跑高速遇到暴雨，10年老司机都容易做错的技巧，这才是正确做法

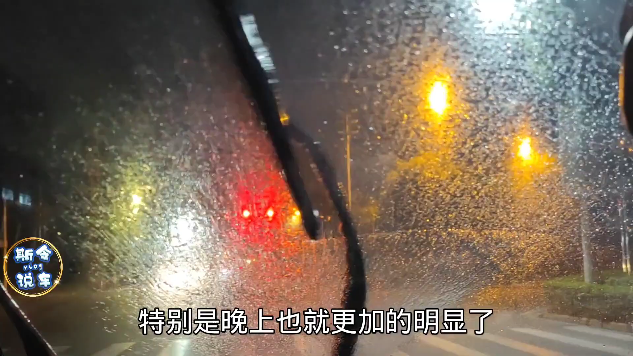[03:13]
的道路特别是晚上也就更加的明显了很多朋友就分不清楚这个玻璃油膜跟玻璃起雾究竟是怎么回事记住玻